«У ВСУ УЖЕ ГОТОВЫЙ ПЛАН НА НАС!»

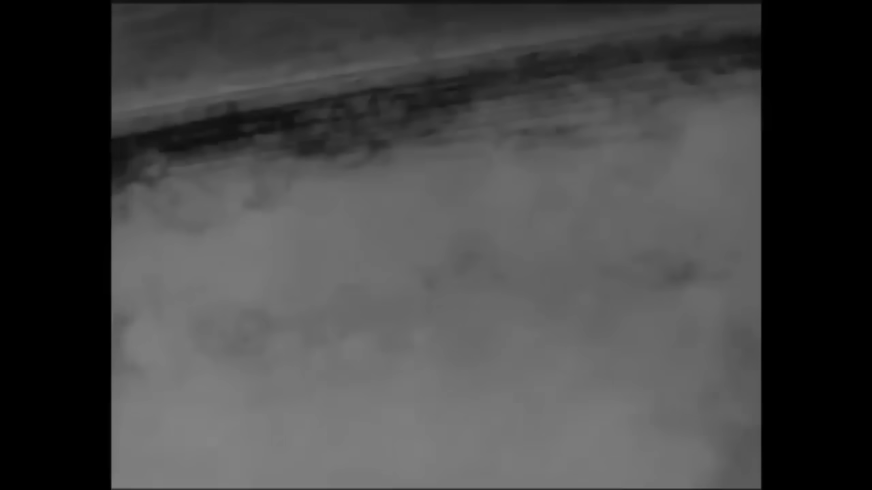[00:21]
Пока российская Минобороны рассказывает, как уничтожила очередные украинские беспилотники в Белгородской области,
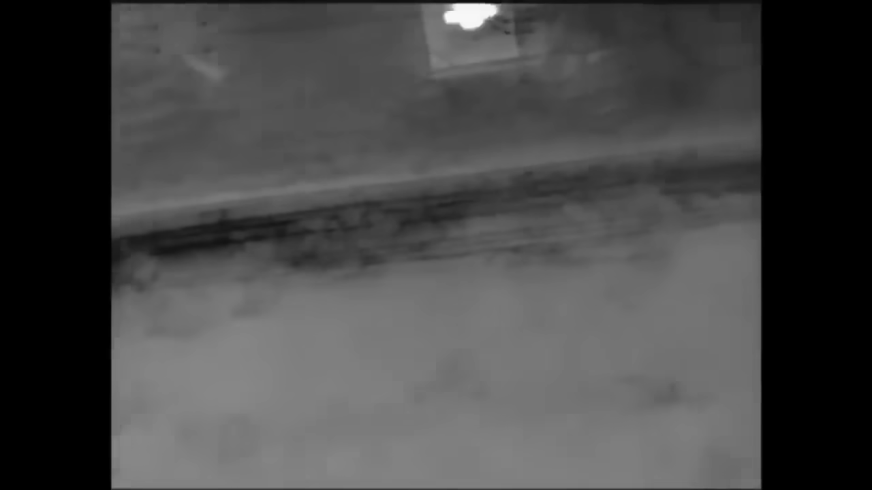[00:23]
наши источники в СБУ предоставили видео успешной атаки на электрическую подстанцию «Красная Яруга».
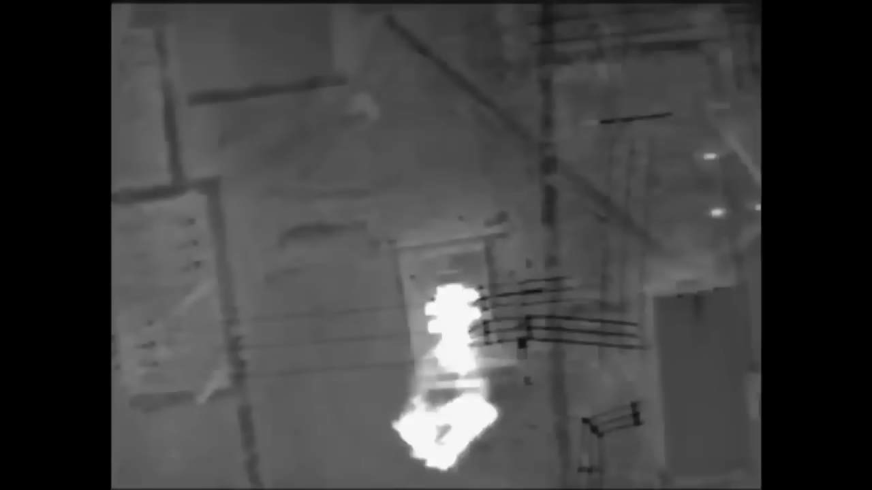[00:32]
Именно к ней, в том числе, были подключены военные объекты врага. На видео видно, как дроны метко отработали по цели.